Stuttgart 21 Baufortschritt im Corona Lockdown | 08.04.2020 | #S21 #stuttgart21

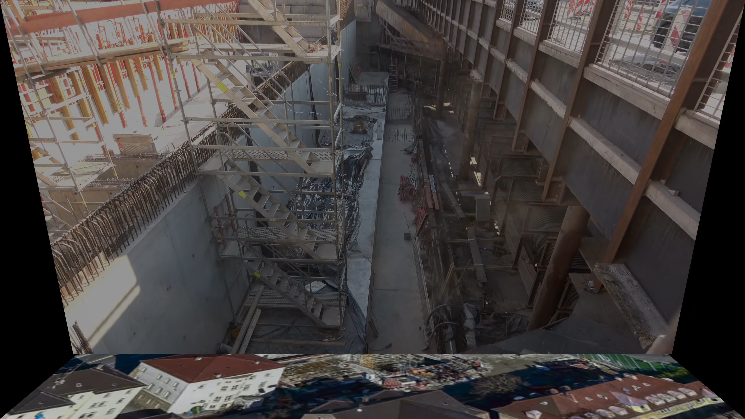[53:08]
Vor uns der Bauabschnitt 24, beziehungsweise ein bisschen 23, ganz viel 24.